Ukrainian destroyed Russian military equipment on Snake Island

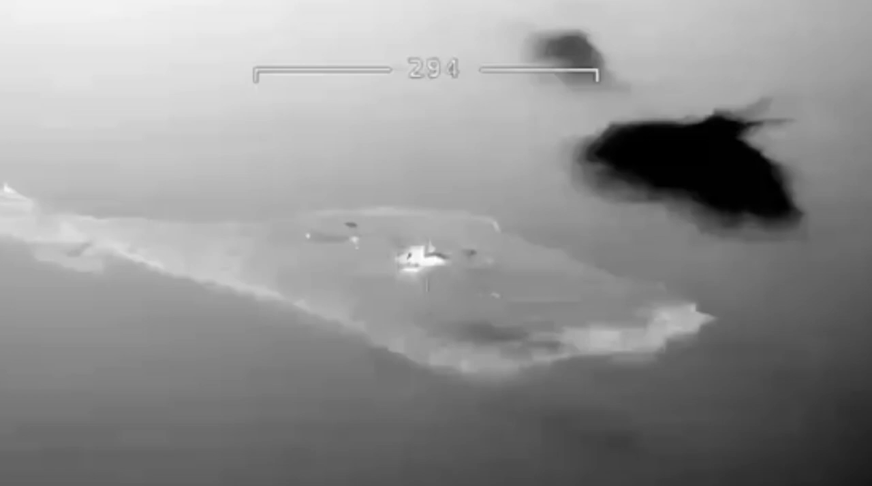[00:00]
Ukrainian defenders destroyed Russian military equipment on Snake Island.
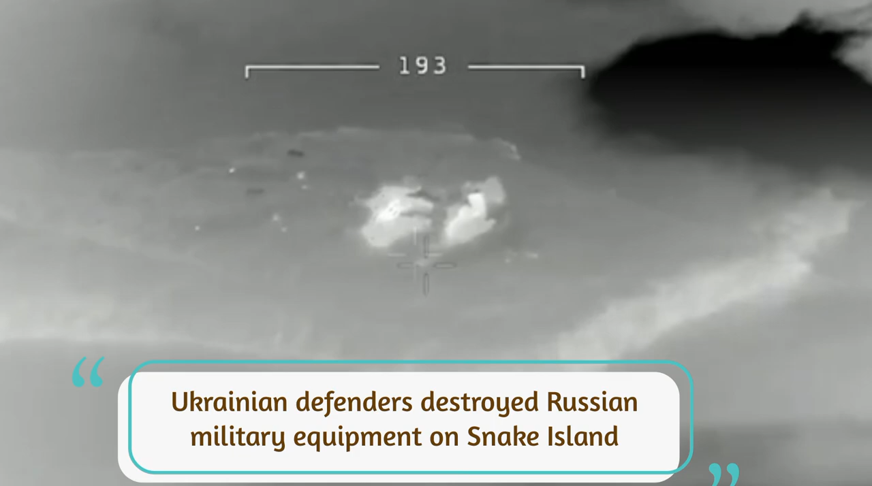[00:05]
Pivdan Operational Command has published the results of the work of Ukrainian defenders who killed the occupiers and destroyed their own Snake Island.